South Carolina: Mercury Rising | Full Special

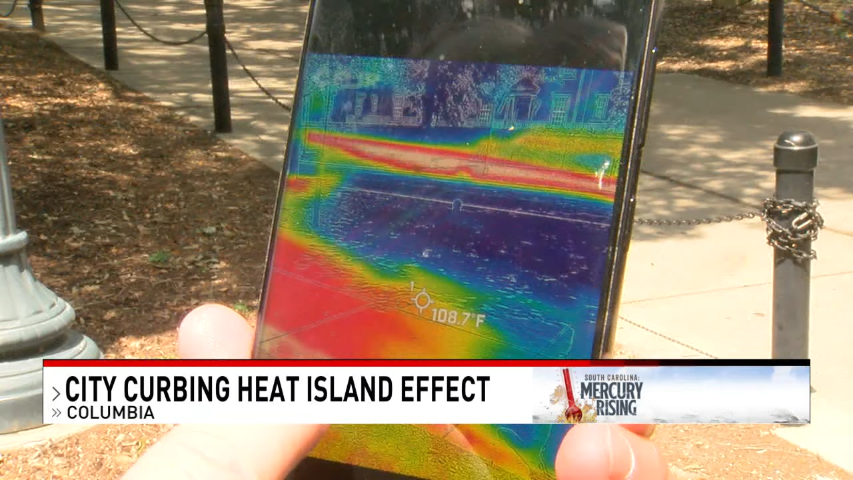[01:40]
On screen: spot 108.7°F
Two summers ago, USC geography professor Kirsten Dow and several other community members came together to conduct a study to find out which parts of our hot city are in fact the hottest. And over here on the sidewalk, it's 112 degrees.